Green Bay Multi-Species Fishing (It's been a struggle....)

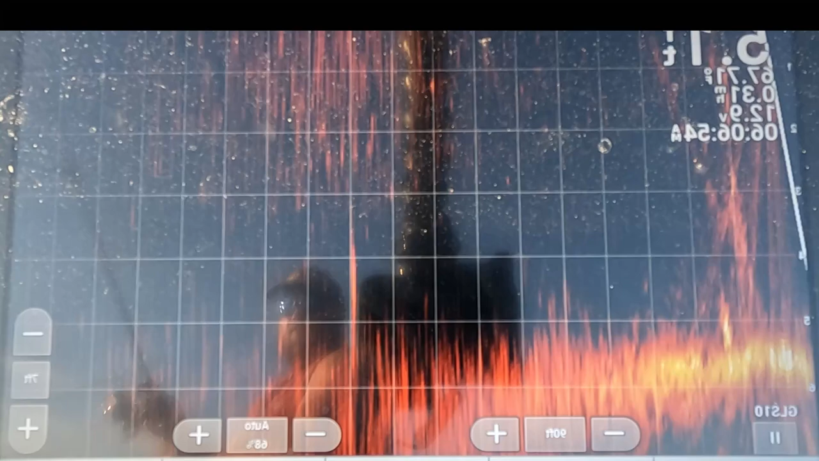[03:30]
Alright, there. Right behind him. Dropping it down.
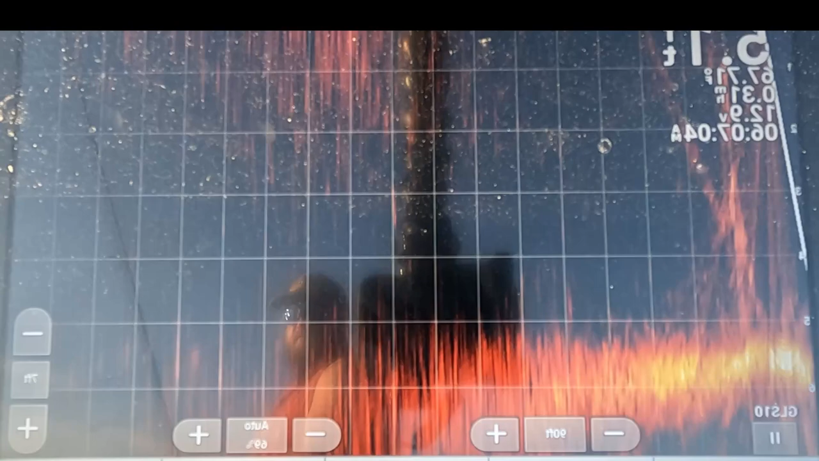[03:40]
Oh, the bugs are so bad in here.
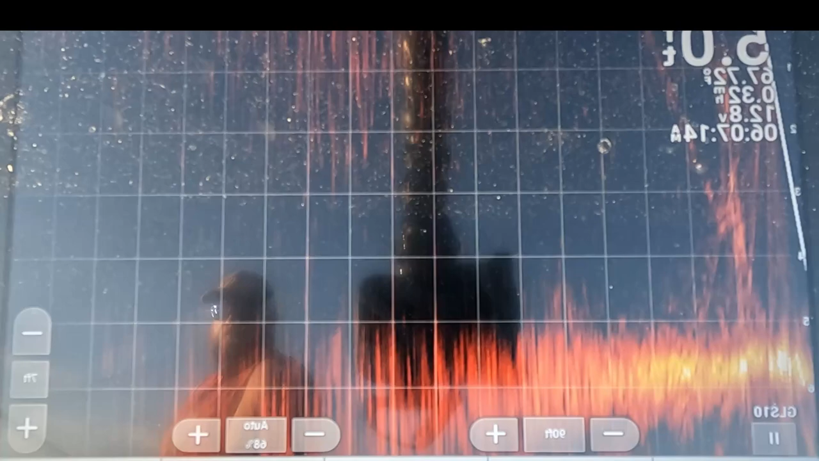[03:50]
Nope, I might have startled that one.
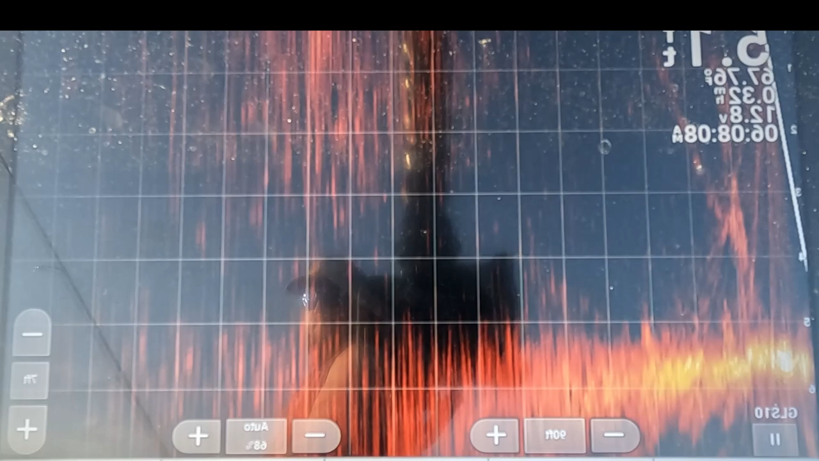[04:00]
fish. This is not a walleye, I don't think.